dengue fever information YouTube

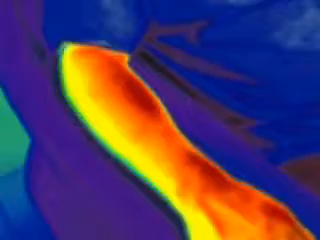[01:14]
With less than 5% of the skin being blood vessels, the mosquito searches for them by probing the skin with her proboscis.